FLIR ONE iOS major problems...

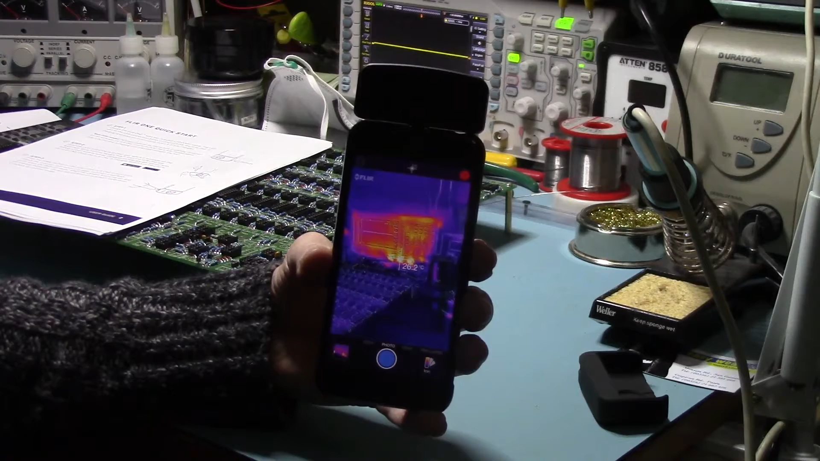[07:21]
because I have seen some of the higher end ones, but this was the one that I wanted, um, not simply for the price, but for the, the fact that it's on the phone,
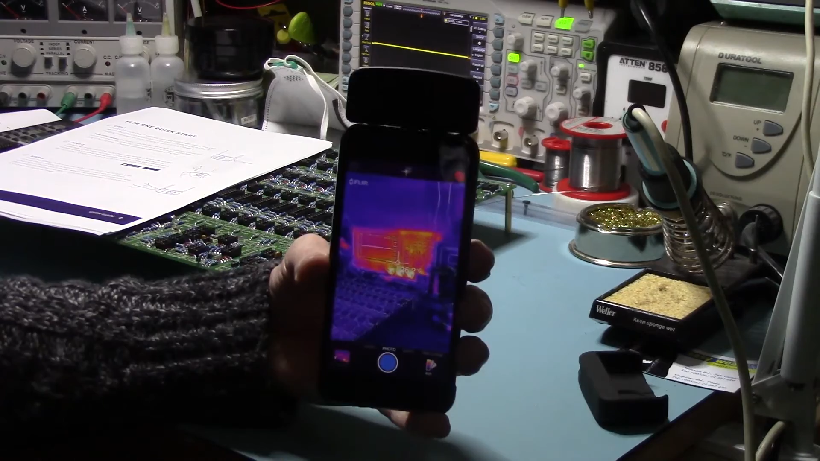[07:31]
and you can email the stuff straight away instantly, and here we go, we're going to have to manually calibrate once again, I don't know how long that's been on, been talking, flash, there you go, so,
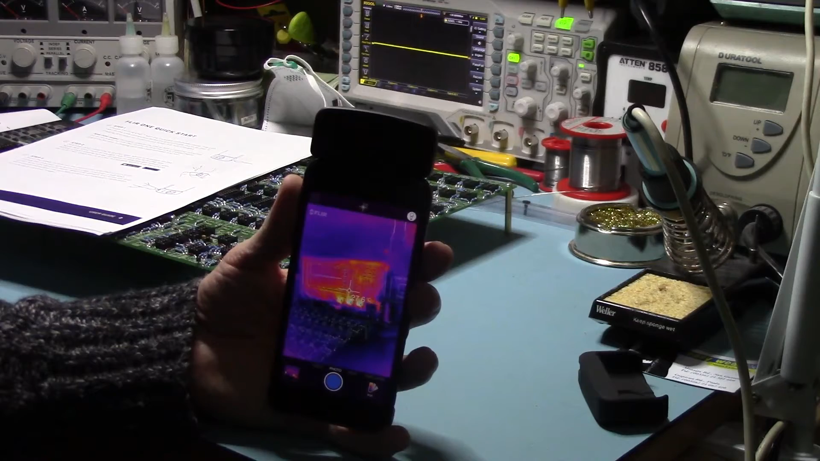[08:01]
in use, it's, it doesn't tell you on paper that it's going to glitch every few seconds, it's going to pause, glitch, make videos impossible to record, um, make the panoramics impossible to do as well, if, if you're lucky, and you, and you do a panoramic, uh, within the time, between the glitches,
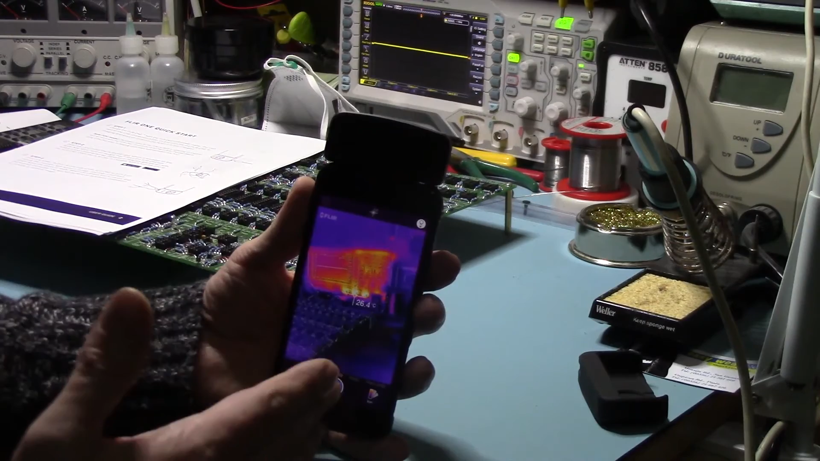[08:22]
then that's fine, you know, there's always workarounds for everything, but, um, I would highly recommend you shop around, and try these out yourself, and make sure they don't have this, um, auto calibration problem, um, and stuff like that, so, yeah,